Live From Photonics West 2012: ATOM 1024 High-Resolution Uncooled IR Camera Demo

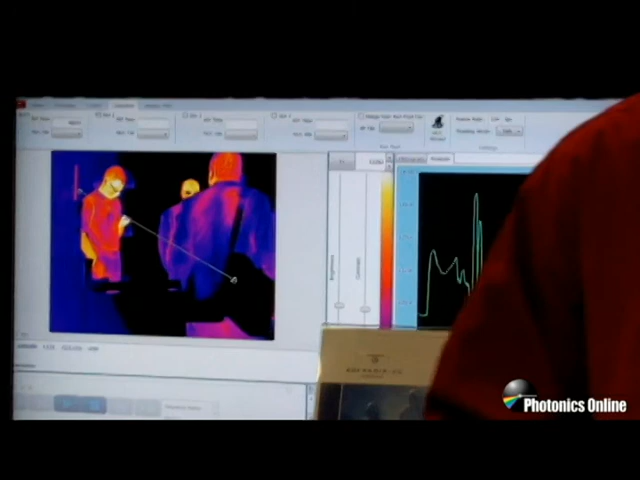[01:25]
We manufacture a variety of engines and subsystems that incorporate our power company, Sofradier's cooled mercury cadmium telluride detectors.
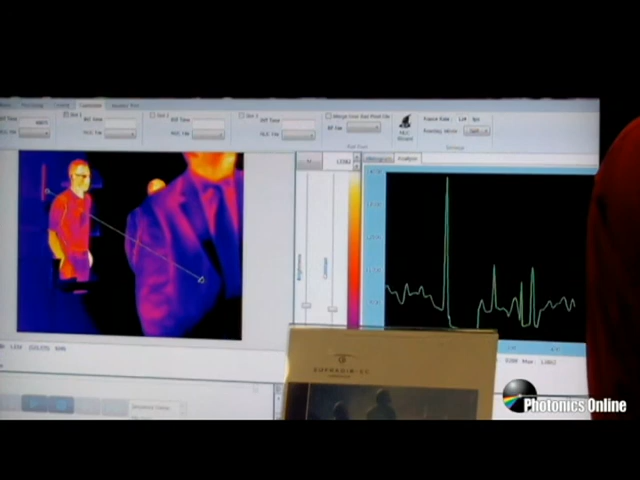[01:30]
So this is an output of a 640x5 1215 micron
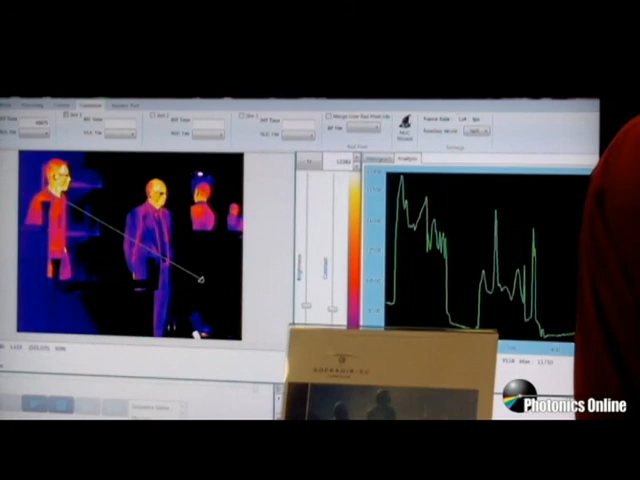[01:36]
mid-wave mercad telluride-based module.
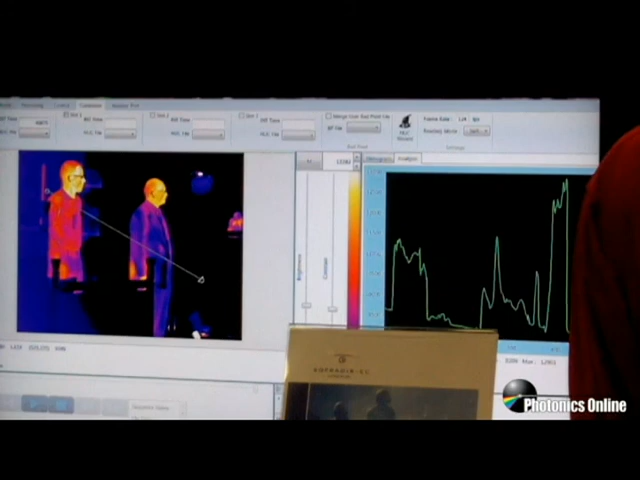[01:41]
We also have similar products that use shortwave, mid-wave, broadband mid-wave, longwave, and very longwave technology as well.
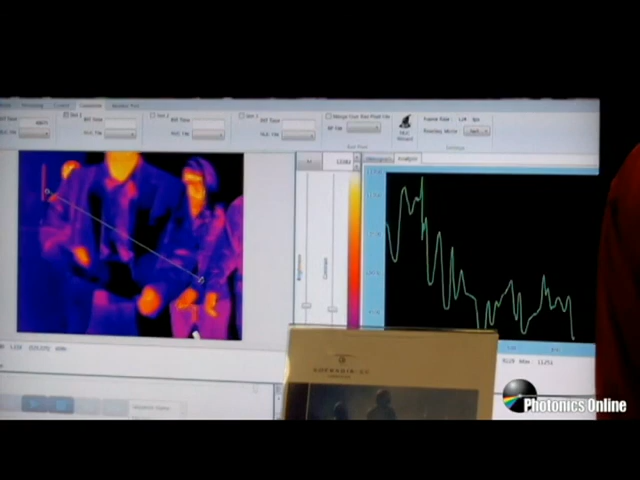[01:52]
And this is available both on an individual sensor basis as well as an OEM module. The Mercad telluride has the benefit of having very broad spectral response,
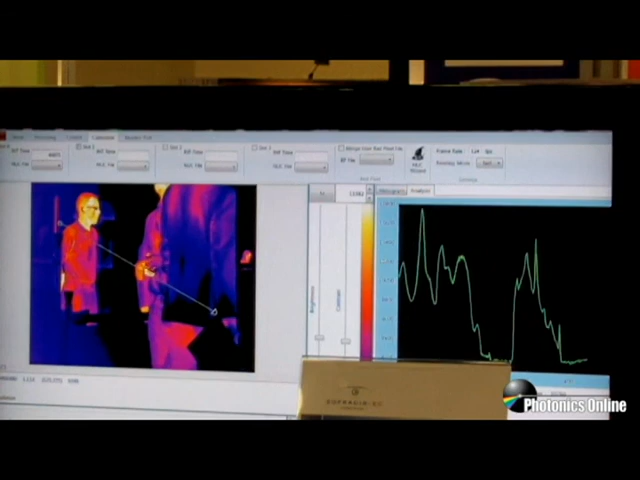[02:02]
very high thermal sensitivity, and in the mid-wave, we're operating at very high operating temperatures as well.
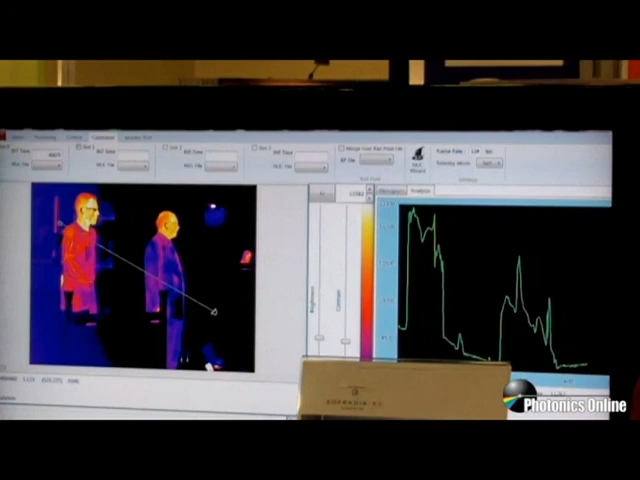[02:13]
So the offering that we give to our customers is we can provide anything from a component to a subsystem to a camera module itself. Some of the new products that we do have as well are uncooled modules such as this very small module called the Atom 384,